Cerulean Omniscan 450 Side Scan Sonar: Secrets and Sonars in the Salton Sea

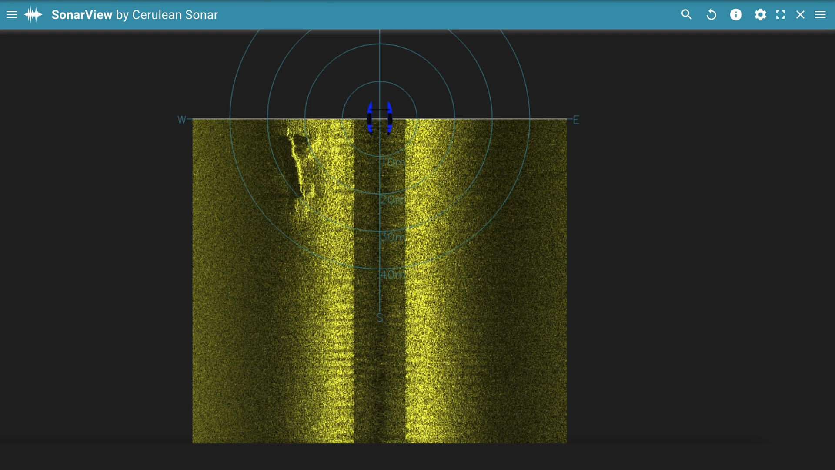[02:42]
A graveyard of planes, lost to time and circumstance, but not to the scanning efficiency of the Cerulean OmniScan sonar. Briefly, they are remembered.